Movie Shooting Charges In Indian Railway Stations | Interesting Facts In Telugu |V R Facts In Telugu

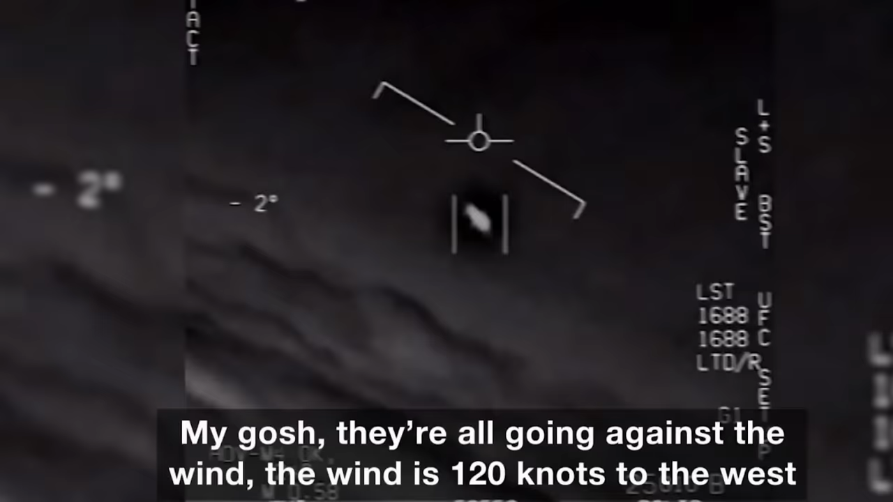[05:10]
ఇది ఆల్రెడీ నేను మీకు వీడియోలో చూపించాను, యుఎఫ్ఓ షేప్ ఆబ్జెక్ట్, ఇది ఇంకోటి.
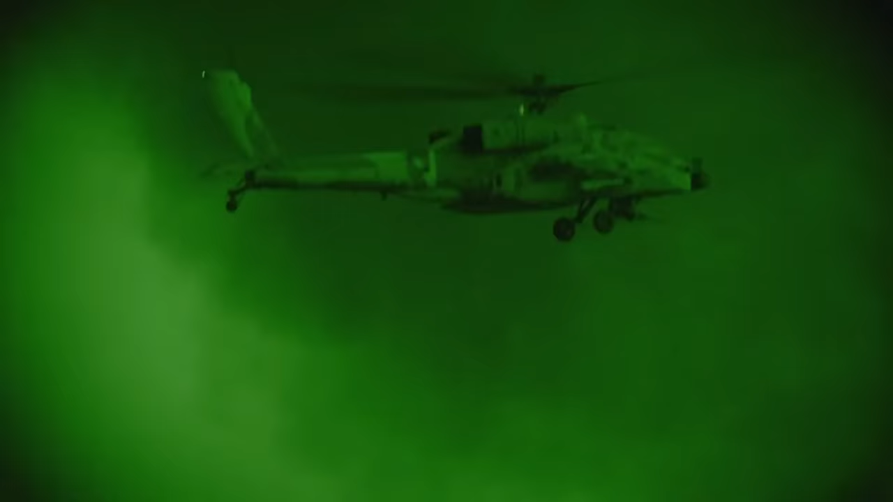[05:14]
ఈ వీడియోని నైట్ విజన్ గాగుల్స్ తో షూట్ చేశారు విత్ సింగిల్ లెన్స్ రిఫ్లెక్స్ కెమెరా.